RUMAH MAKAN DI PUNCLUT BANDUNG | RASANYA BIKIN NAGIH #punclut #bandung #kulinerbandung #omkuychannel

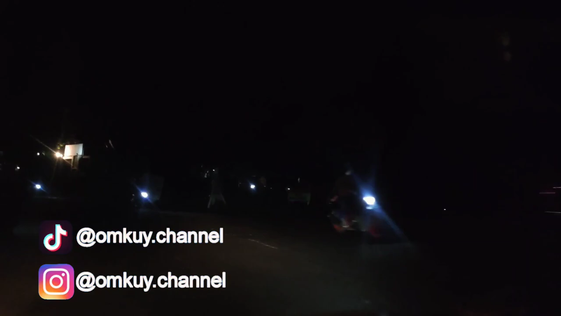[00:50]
dan ini dia malam-malam kita bener-bener menyusuri
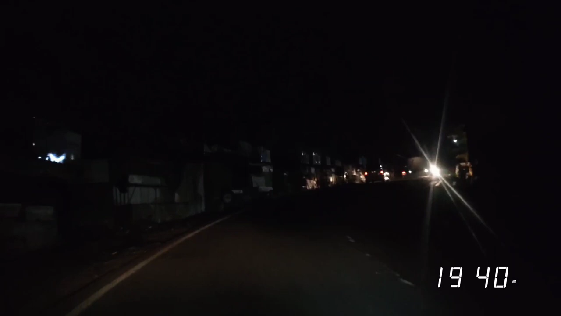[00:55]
di jalan Bandung pada saat malam hari dan ini kondisinya agak
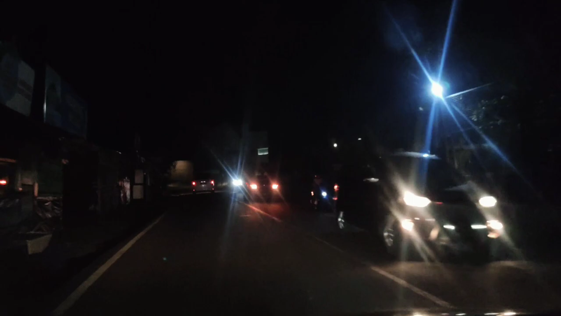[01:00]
gelap dan jalannya terus menanjak mungkin ada yang tahu kalau ke Bandung tuh nanggap terus kemana ya ini ke daerah Lembang guys jadi bener-bener ini kita mau cari makan ke daerah Lembang tempatnya ada di mana ya kita mau ke Punclut nah ini dia suasananya udah masuk di area